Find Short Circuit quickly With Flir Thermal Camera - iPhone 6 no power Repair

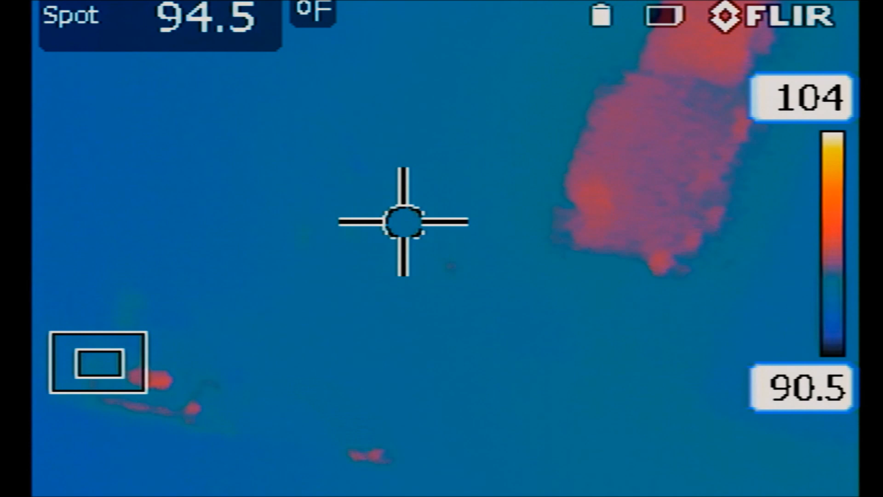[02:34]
On screen: spot 94.5°F
okay so I did not plug any cables in and just one moment north is fixed yes all right just give me one moment
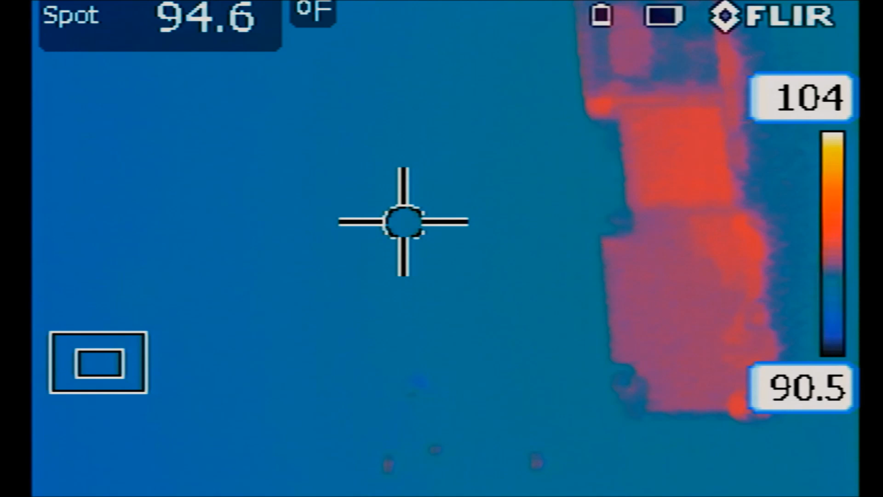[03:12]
On screen: spot 94.6°F
is it the six or the eight okay so let me show you what happens as soon as I plug in the lightning cable one two three
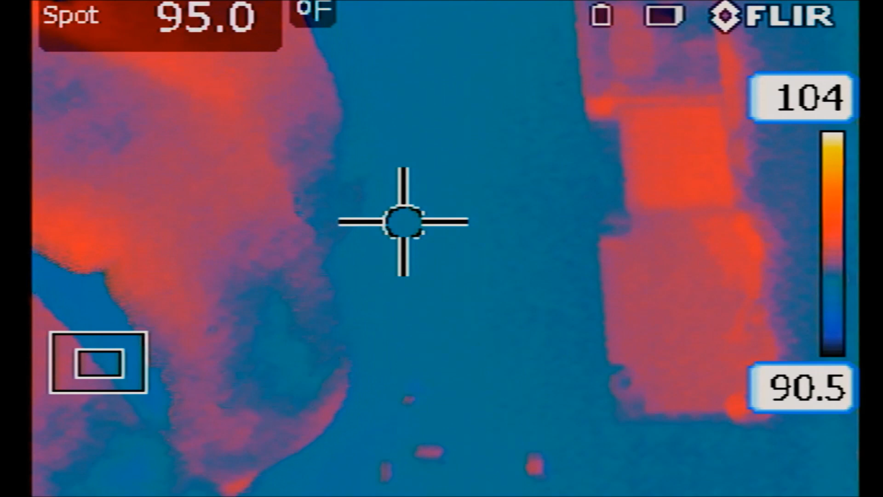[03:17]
On screen: spot 95.0°F
so we have the CPU on the left side or on the top side that's the CPU it got really hot and this area it got very very hot to a point where where all the components nearby got hot also now in order to see which component is getting the hottest I need to raise the temperature boundaries of the FlirCam so instead of CN 90 to 104 I want to see let's say
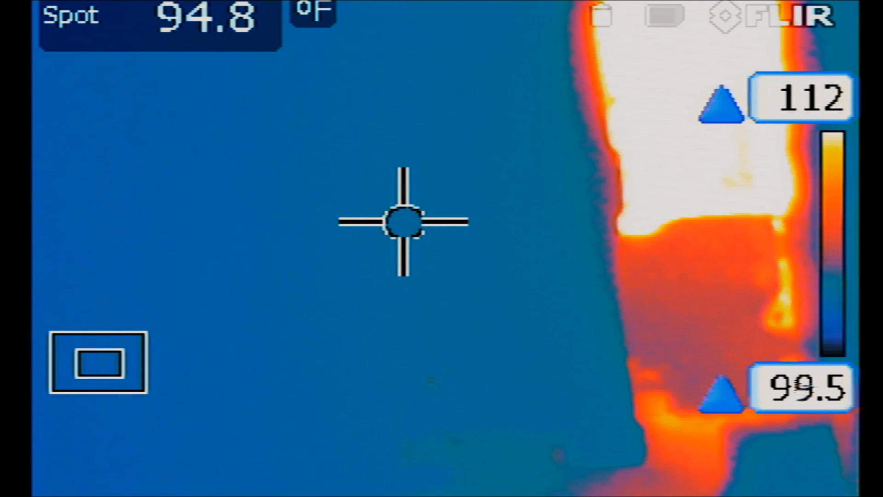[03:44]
On screen: spot 94.8°F
140 to 150 to 165 so it's this component that's getting the hottest and this is most likely the shorted component
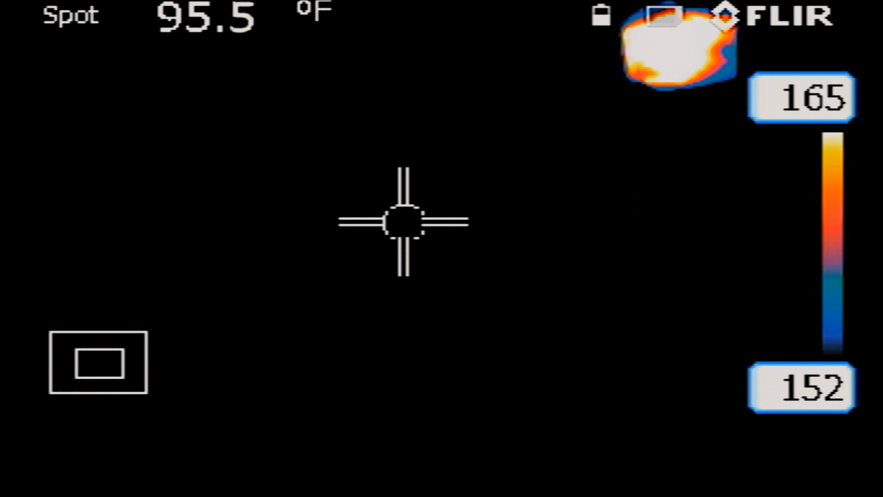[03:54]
On screen: spot 95.5°F
okay this one right here and and I can tell I know which component this one is
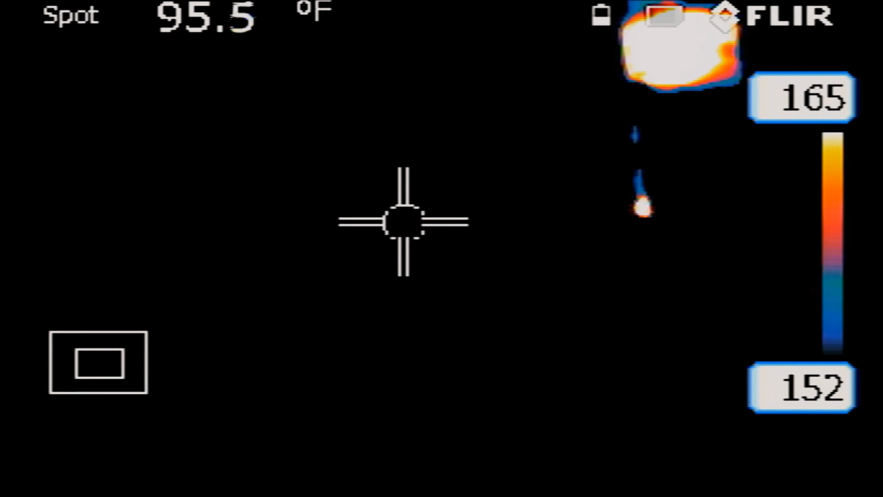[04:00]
On screen: spot 95.5°F
what I do is I put the the tweezer over it because I cannot see the actual component but
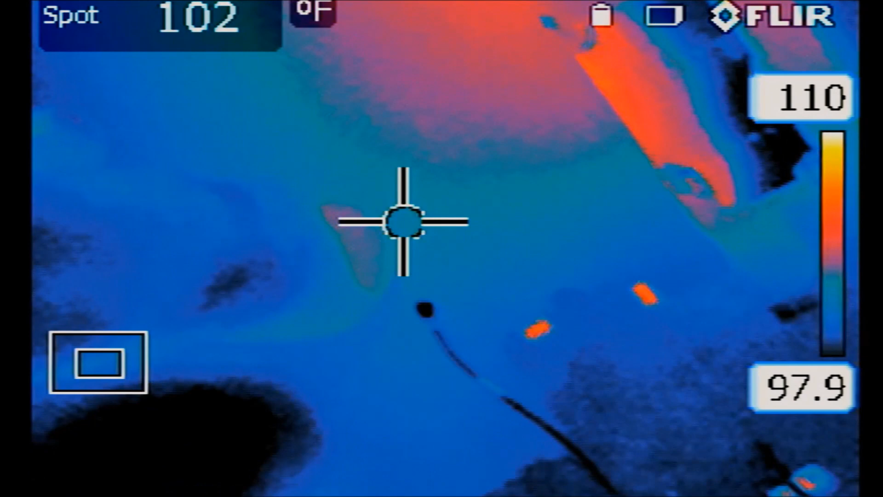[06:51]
On screen: spot 102°F, scale top 110°F, scale bottom 97.9°F
okay so we're going to test and see do we still have this hot spot here one two three plug in
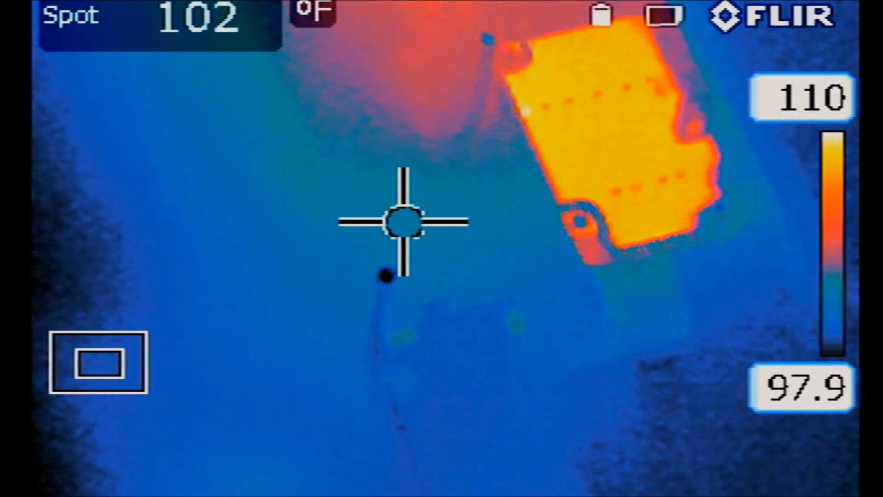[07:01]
On screen: spot 102°F
look at that no more hot spots no more